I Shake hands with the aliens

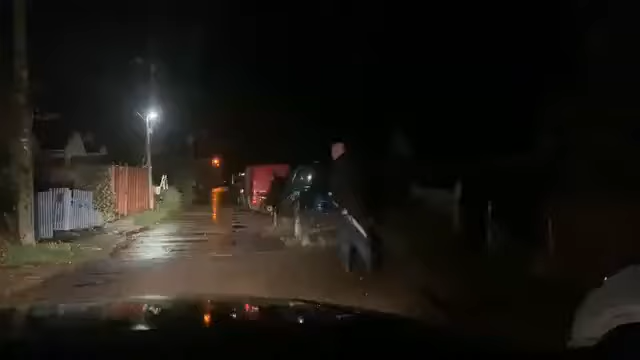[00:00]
Ladies and gentlemen, we are in the streets of Jaywick, and me and Clive have just driven down this road.